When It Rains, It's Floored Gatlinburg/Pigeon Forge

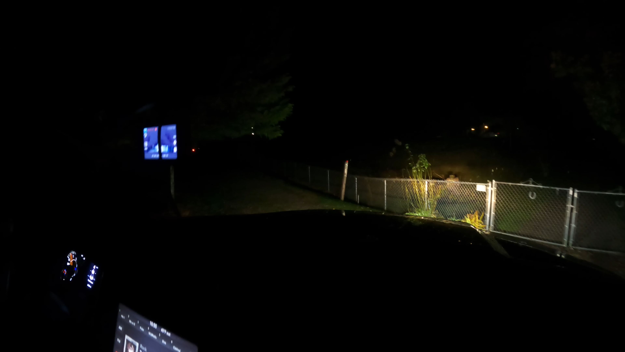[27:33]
Maybe I can pull past him? Oh, yeah, for sure. He ain't even... He's not even on the road. Doing good.
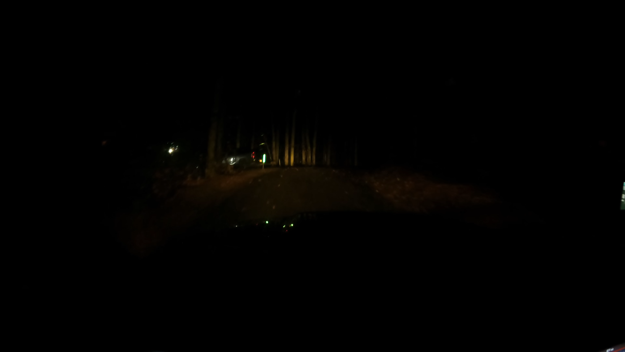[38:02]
I'm trying to keep the headlights off of her, so once it goes back to fog, she can actually see. But we did get them out of the ditch, and the customer's terrified.
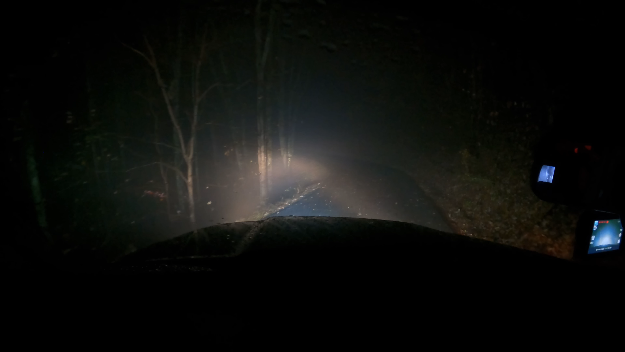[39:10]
But lots of leaves, lots of wet stuff, and on the other side of that is a huge drop off the mountain. So if you're lucky, you get a couple of trees that'll catch you on the way down. But nasty old night. I'm assuming that we're probably going to get several more calls for the winch out season. But yeah, I thought I'd give you guys a little more footage getting down out of Shagbark.